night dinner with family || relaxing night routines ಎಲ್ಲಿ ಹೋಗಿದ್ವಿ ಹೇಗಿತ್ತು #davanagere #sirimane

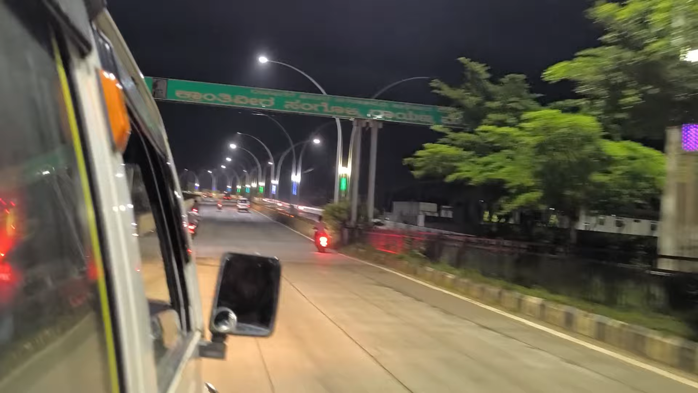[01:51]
ಗೈಸ್ ನೋಡಿ, ನಮ್ಮ ಕ್ರಾಂತಿವೀರ ಸಂಗೊಳ್ಳಿ ರಾಯಣ್ಣನ ಲೈವ್ ಓವರ್ ನೈಟ್ ಲುಕ್. ಗೈಸ್ ಎಷ್ಟು ಚೆನ್ನಾಗಿ ಕಾಣ್ತಾ ಇದೆ ಅಲ್ವಾ? ಸಂಗೊಳ್ಳಿ ರಾಯಣ್ಣ ಸರ್ಕಲ್ ಇಂದ ಸ್ಟ್ರೈಟ್ ಹೋಗಿ ಶಾಮನೂರ್ಗೆ ಹೋಗಿ
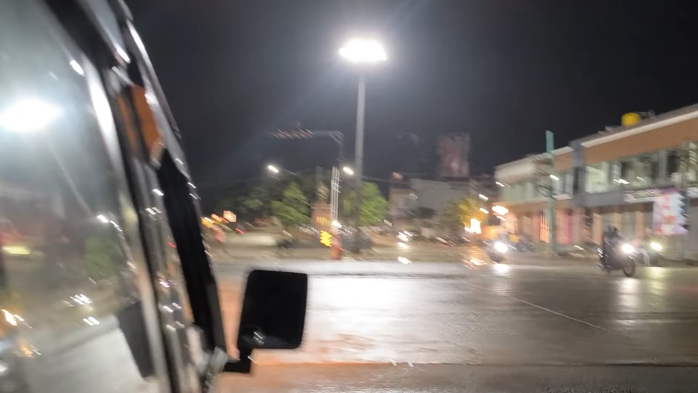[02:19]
ಶಾಮನೂರಿಂದ ಮುಂದೆ ಶಾಮನೂರಿಂದ ಇನ್ನೊಂದ್ ಸ್ವಲ್ಪ ಮುಂದೆ ಶಾಮನೂರಿಂದ ಒಂದ್ 2-3 ಕಿಲೋಮೀಟರ್.
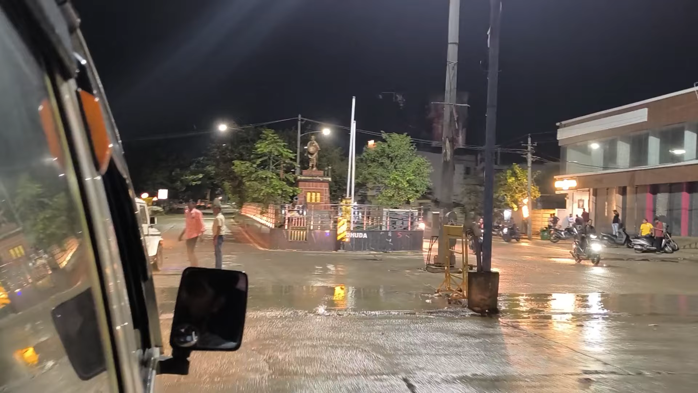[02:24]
ನೋಡಿ ಸಲ ಮಳೆ ಬಂದು ನಮ್ ದಾವಣಗೆರೆ ತುಂಬಾ ಇದೆಯಾ ನೋಡ್ರಿ. ಸಂಗೊಳ್ಳಿ ರಾಯಣ್ಣ ಸರ್ಕಲ್, ಸಂಗೊಳ್ಳಿ ರಾಯಣ್ಣ ಸ್ಟ್ಯಾಚು.
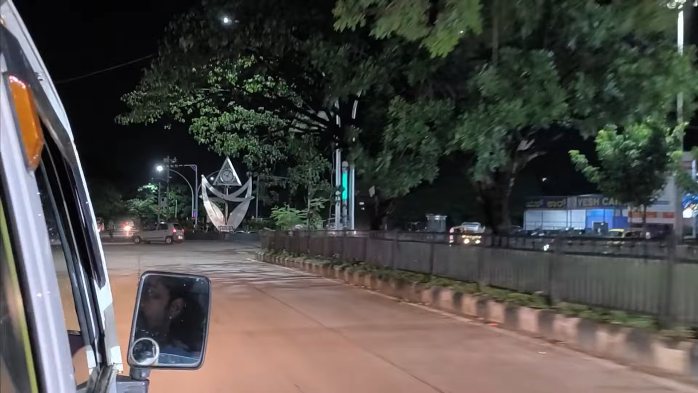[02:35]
ಅದೇ ಅದು ಹಳೆ ಗಡಿಯರ್ ಕಂಬ, ಇದು ಹೊಸ ಗಡಿಯರ್ ಕಂಬ.
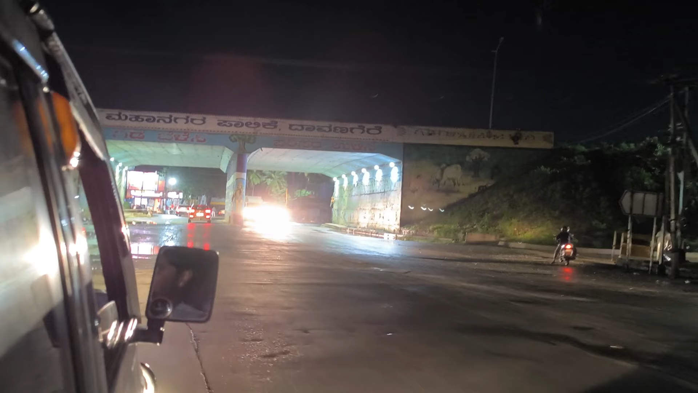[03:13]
ನೋಡ್ರಿ ಶಾಮನೂರ್ ಜೀರೋ, ಶಾಮನೂರ್ಗ್ ಬಂದ್ವಿ ಈಗ ನಾವು, ಪಕ್ಕ ಶಾಮನೂರ್ ಬಂದ್ವಿ. ಫ್ಲೈಓವರ್ ಕೆಳಗ್ ಹೋಗ್ತಾ ಇದೀವಿ.
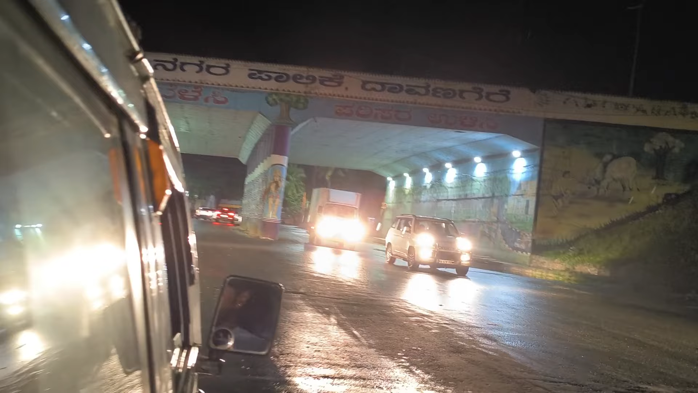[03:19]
ಅದನ್ನೇ ಅನ್ರಿ, ಬ್ರಿಡ್ಜ್ ಅನ್ಕಡ್ರಿ.
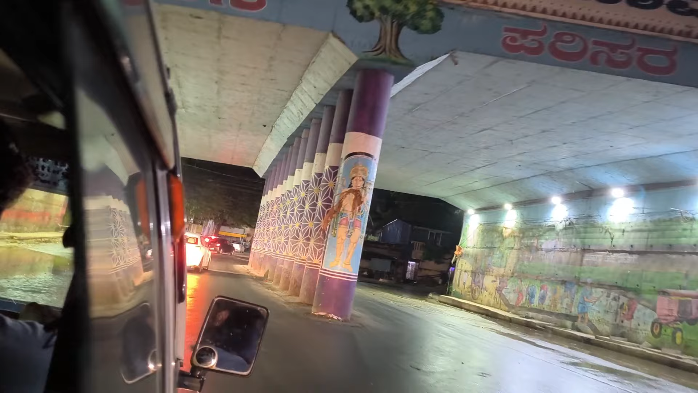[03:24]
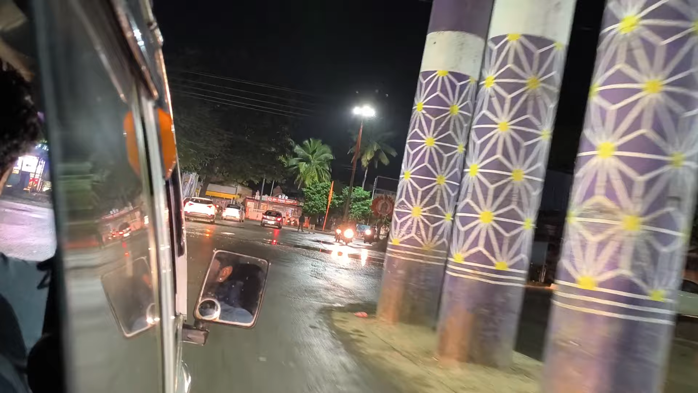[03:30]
ಶಾಮನೂರ್ ಫ್ಲೈಓವರ್, ಫ್ಲೈಓವರ್ ಅಂದ್ರೆ ನಾವು ಸೀದಾ ಇದಕ್ಕೆ ಹೋಗ್ತೀವಲ್ಲ.